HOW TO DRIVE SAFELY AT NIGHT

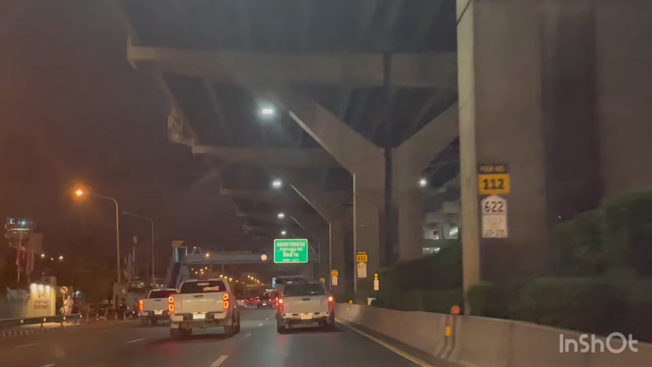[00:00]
hello guys today I'm going to show you what does it look like at night when you are driving in Bangkok as you can see very dark ride
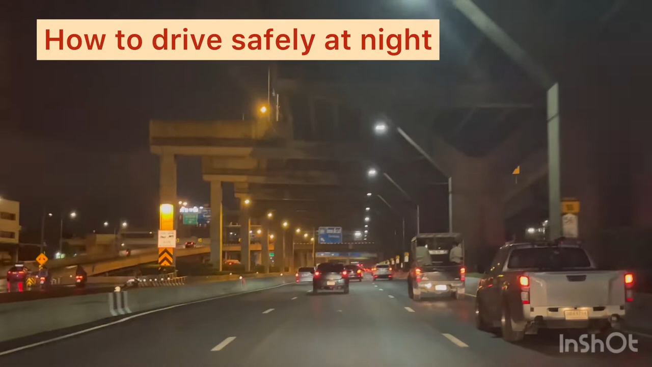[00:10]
guys if you haven't subscribed yet please don't forget to subscribe to support my channel thank you very much so driving at night is actually more dangerous compared in the morning so the main reason for this is you can't see well in the dark we see less of the road ahead and less room and less time to stop so do you know some kinds